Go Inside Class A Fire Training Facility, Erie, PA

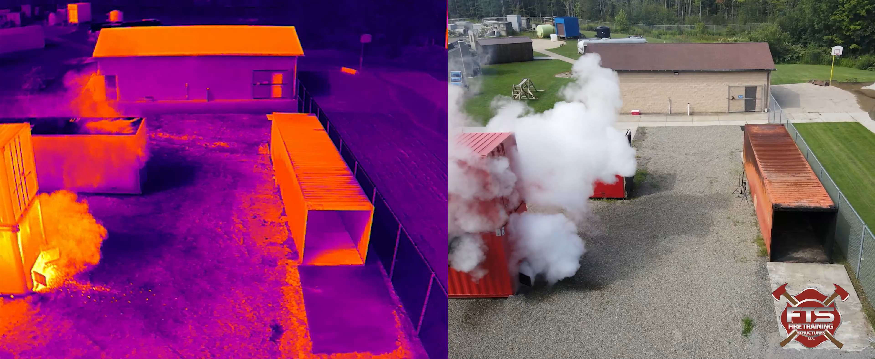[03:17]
Yeah. I think it's open. I think it's open. We never close it.
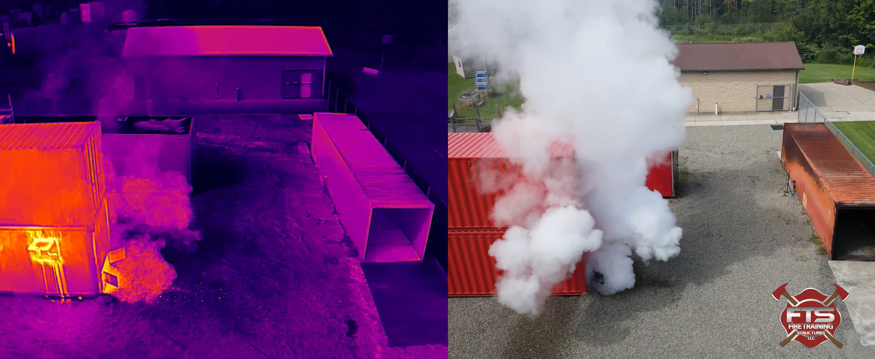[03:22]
Yeah, let's open that back door. Yeah. Oh, this is going to be good. Yeah. Hey, what's the temp? What's the temp? 680 ceiling.